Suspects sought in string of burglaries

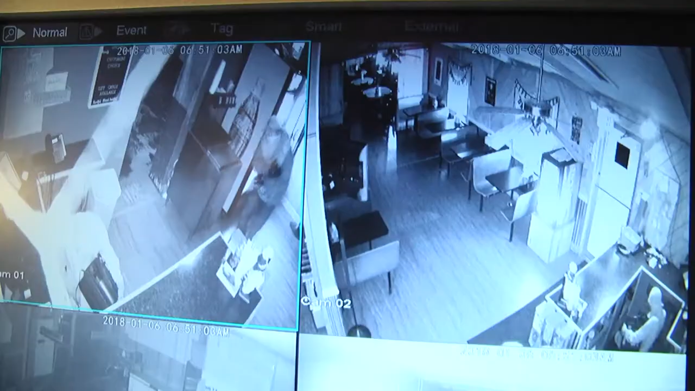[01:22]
Video surveillance footage of the burglaries has been a big part of identifying the suspects. They took something and broke the glass out of the door and entered in, walked, walked, uh, down the, through the restaurant. And one guy stopped and got some Cokes and spry it out of the Coke machine. And the other guy started taking the register. They jerked the cord out of the wall and he, they go through the safe.